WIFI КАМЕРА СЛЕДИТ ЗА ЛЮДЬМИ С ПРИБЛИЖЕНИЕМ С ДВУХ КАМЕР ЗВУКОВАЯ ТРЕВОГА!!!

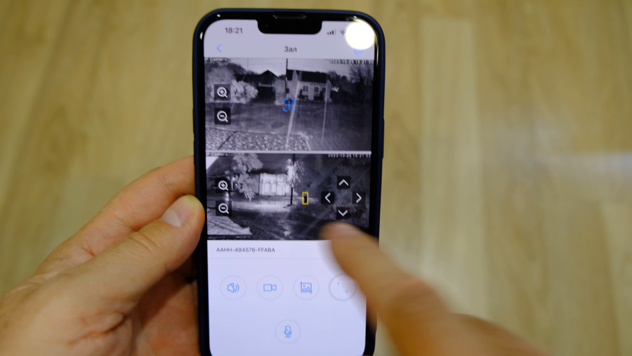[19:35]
вот смотрите опять же сразу зашел и нижняя камера черным
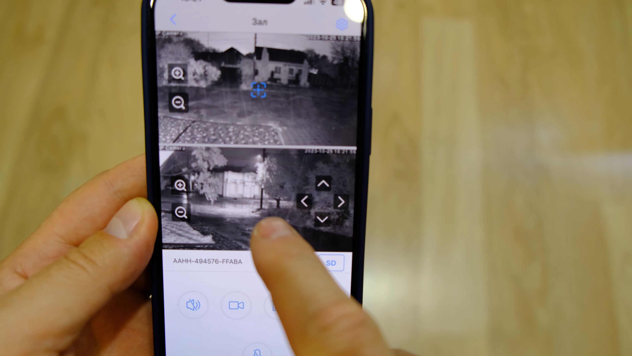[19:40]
черное дерево ствол она определяет его как человека да
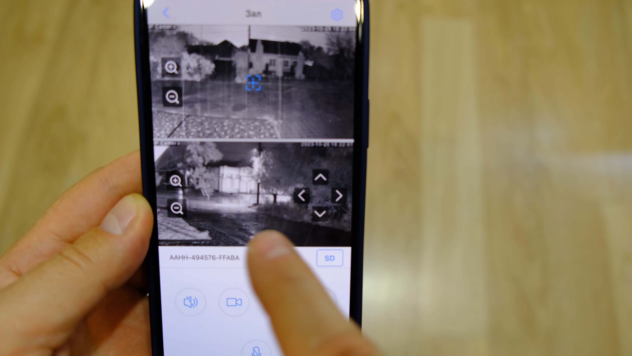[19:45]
если так даже в глазом посмотреть то можно подумать что-то человек
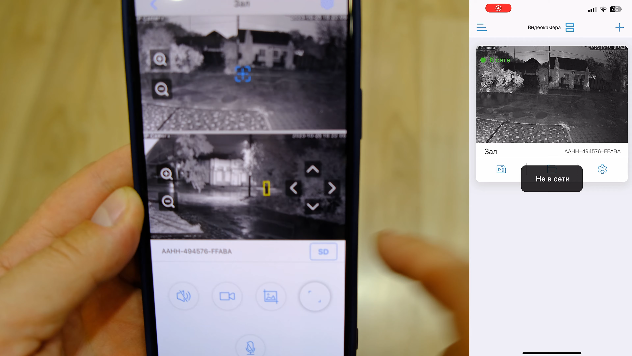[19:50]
ну вот вот такие моменты есть поэтому будет вам и приходить уведомление но здесь нужно будет уже пробовать чувствительностью есть возможность чувствительность поменять
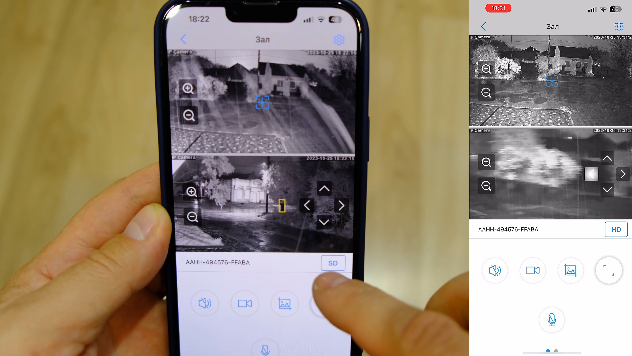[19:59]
перенастроить и пробовать ну в крайнем случае отключать
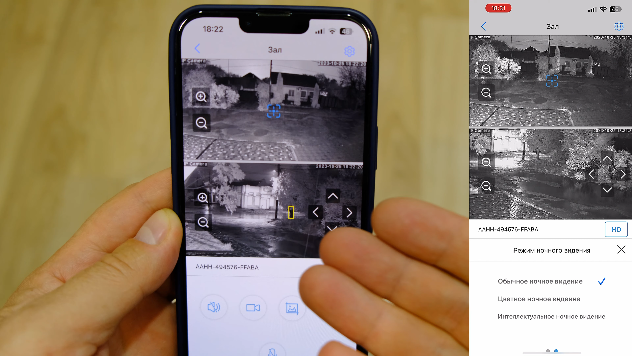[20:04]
в эту функцию но вот то что есть то вам и показываю ночная картинка беспроблемная нижний объектив верхней то
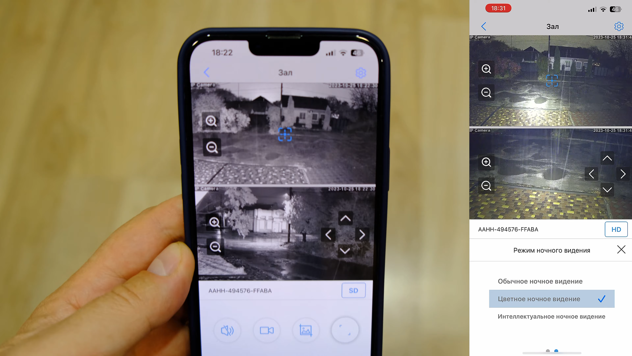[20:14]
есть никаких размытий смыливание картинка четкая нормальная также при приближении но сейчас видите погодные условия какие
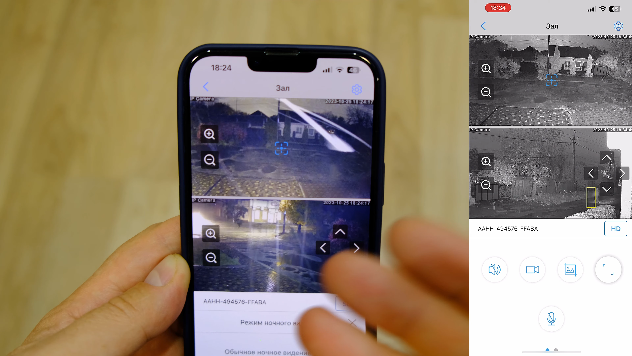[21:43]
и это нижняя также видит человека также присылает уведомления то есть полноценная